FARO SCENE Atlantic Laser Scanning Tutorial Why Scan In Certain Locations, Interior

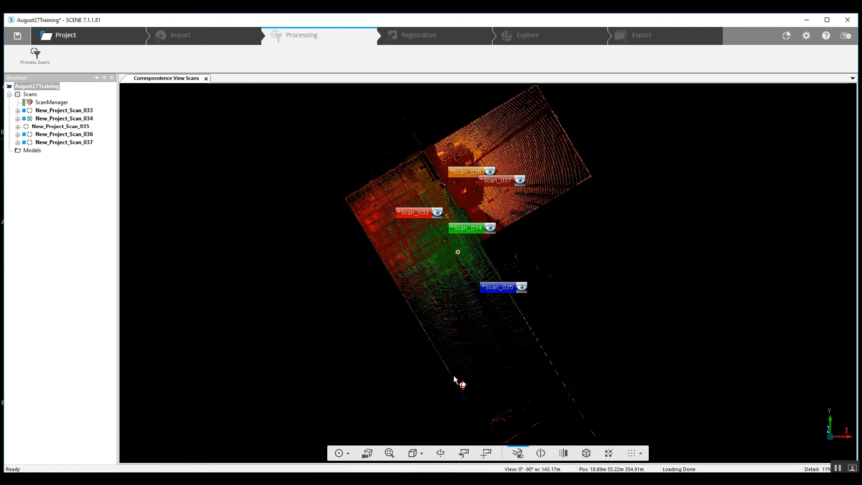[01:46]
And we can see our interior building here from the top down.
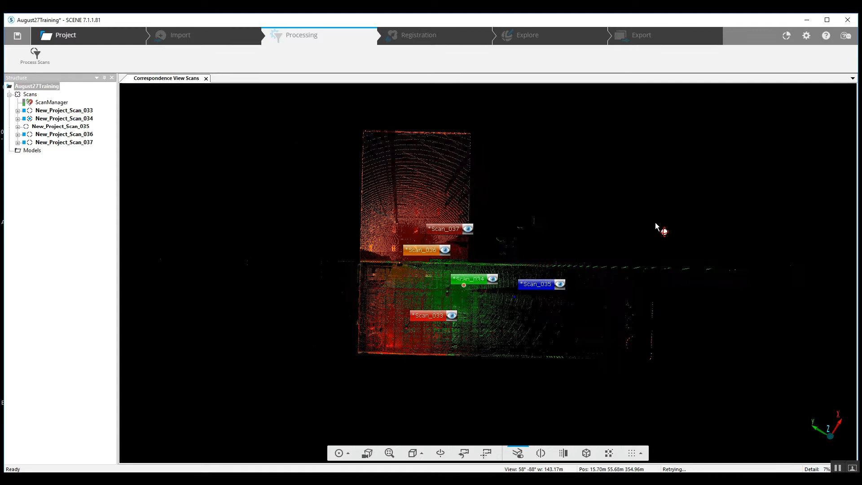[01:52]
And what we want to do is go ahead and I'm going to make
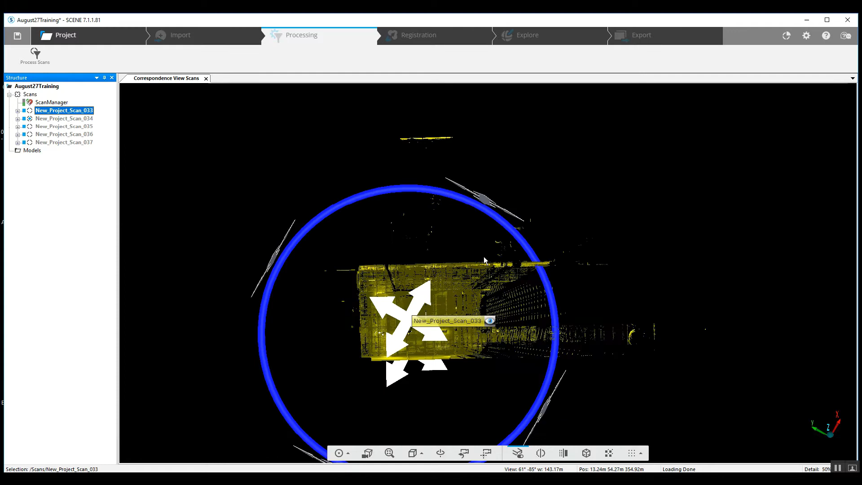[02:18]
Now, if we begin, we've got scan number 33.
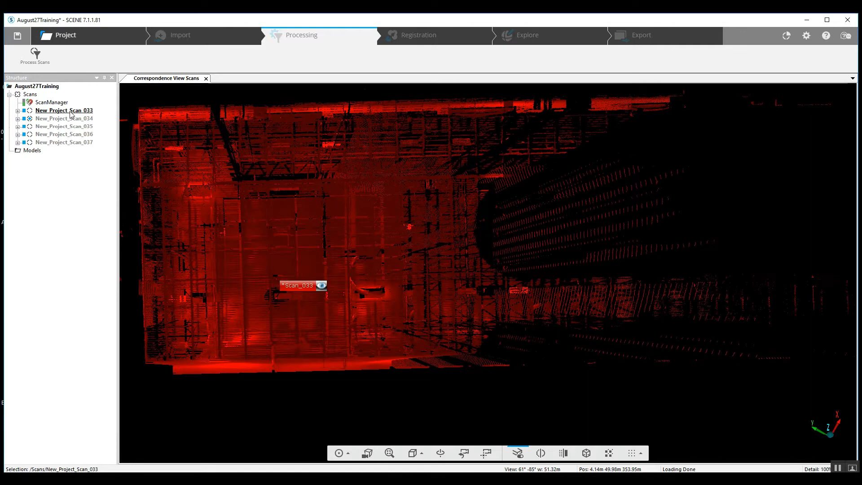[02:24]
Let's take a look at this in a quick view.
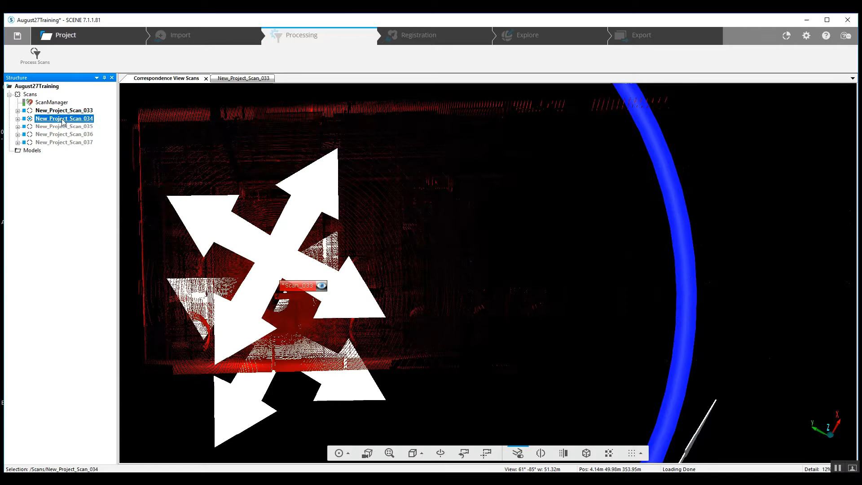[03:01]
scan and we can say we've now moved to the left, to the left, meaning we are now
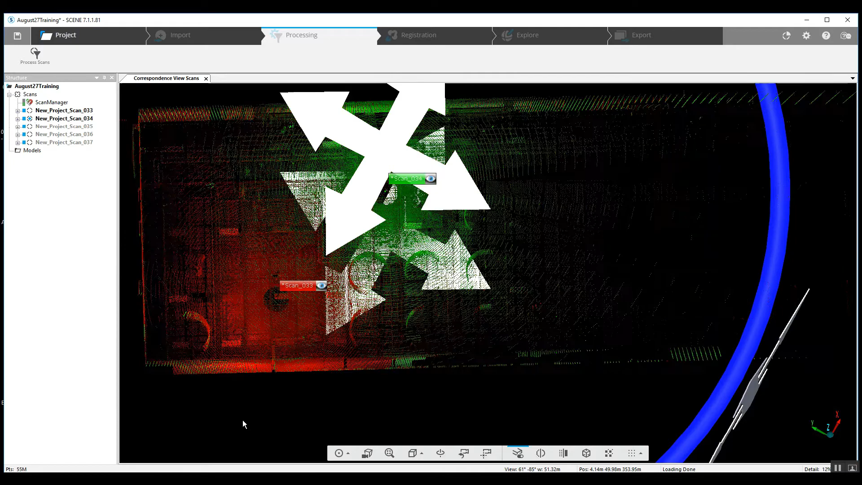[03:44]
Now, we're going to load the next scan.
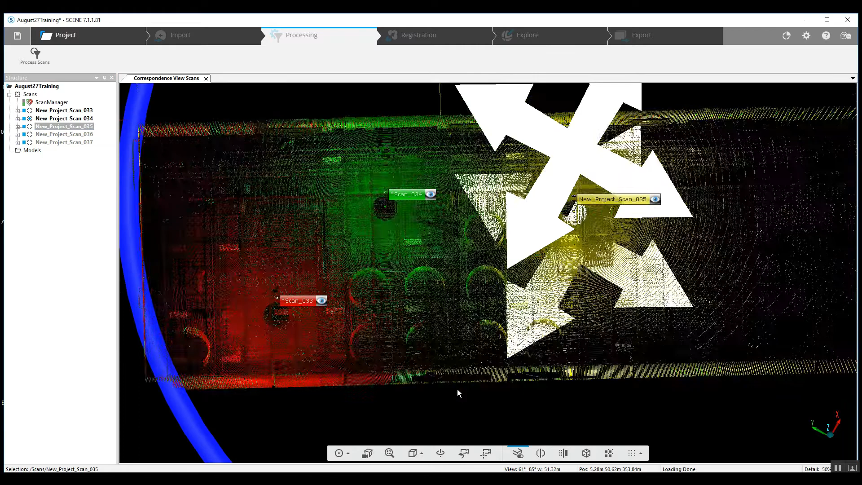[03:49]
As you can see, we're moving forward, still to the left and as we'll take a look here, it's going to most likely be a right in front of where the last scan was.
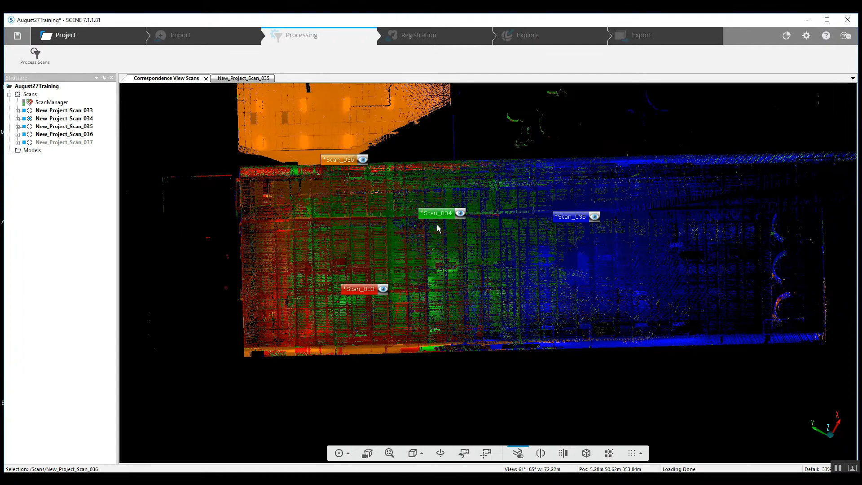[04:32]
In this case, it looks as though, based on the fact that we have now gone to a second room, that what we captured in scan number 35 moving to the front of these tanks was primarily what we were looking for from the scan.
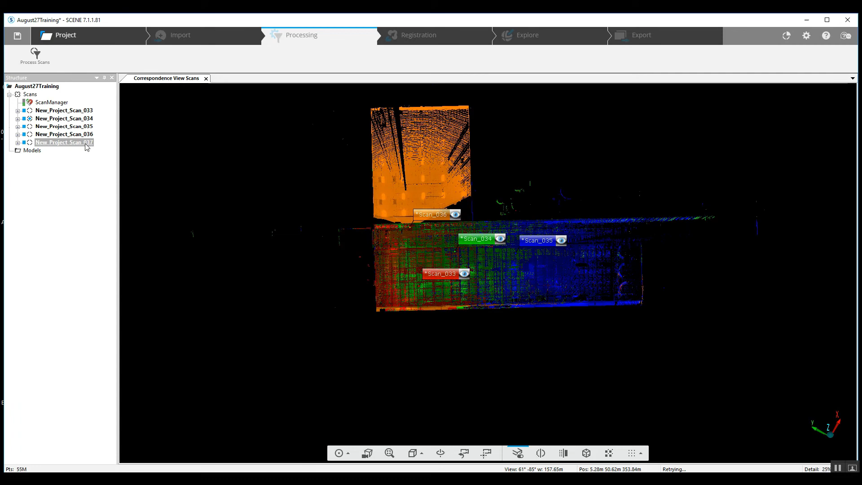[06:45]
to give you an idea of why we move through a project like we do.
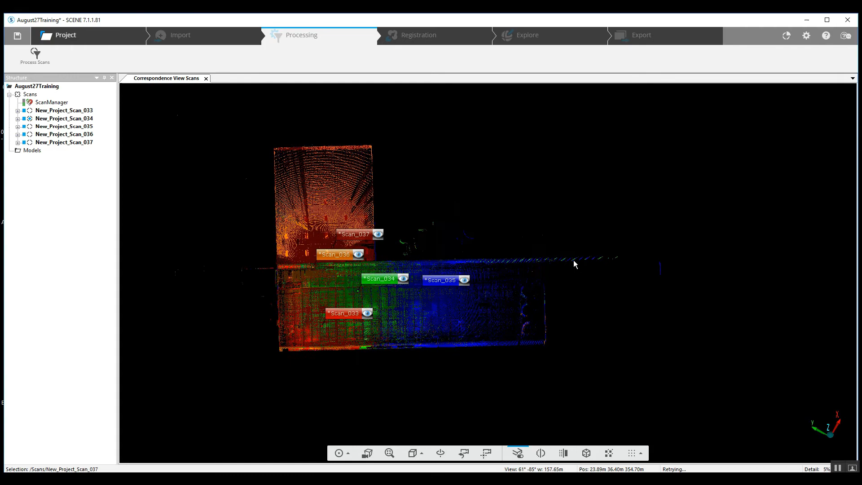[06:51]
We don't want to go from the 33 position to the 37 position to the 36, and then to the 35 and the 34.
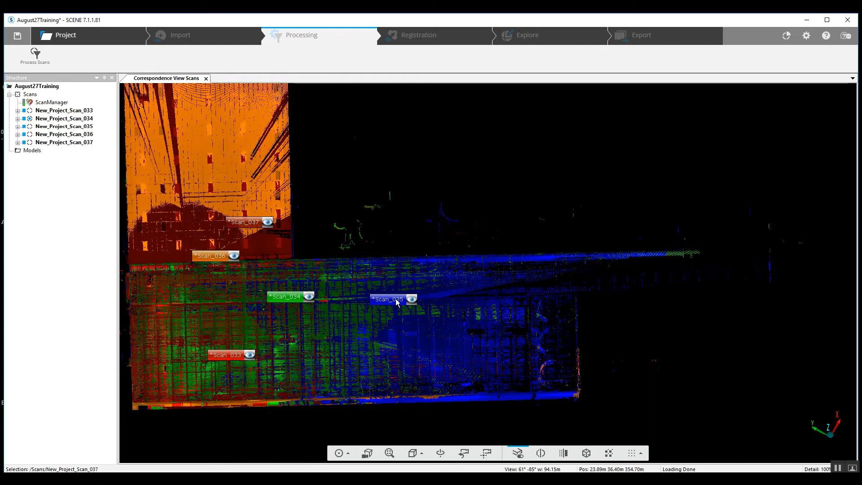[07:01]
We want to chain ourselves through around the most important things, and then, again, most importantly,
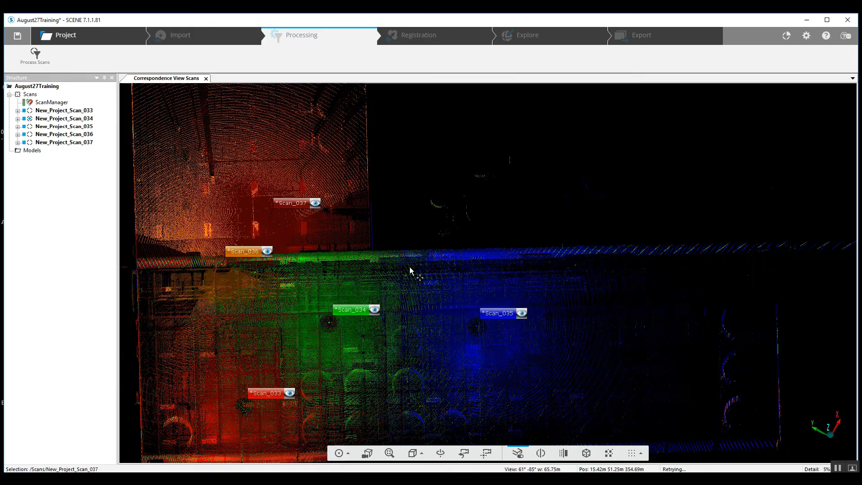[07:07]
when you're scanning different rooms, this scan in the doorway,
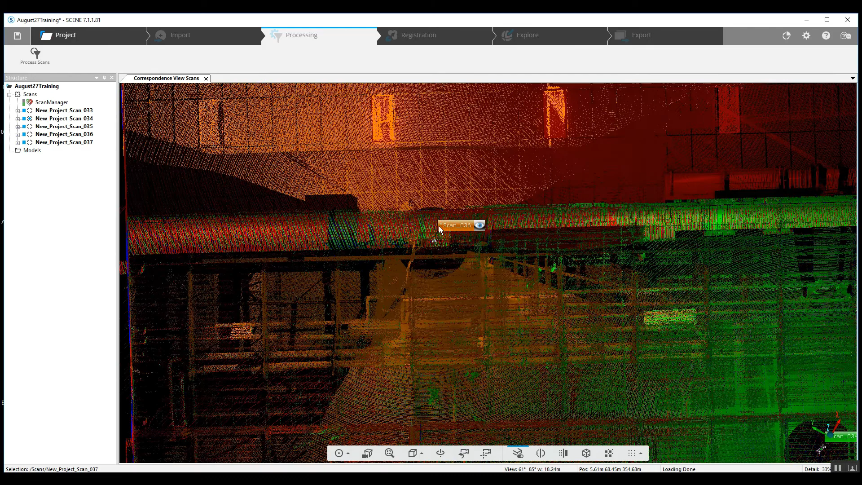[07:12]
our threshold scan, has got to be done in order for a good registration between rooms.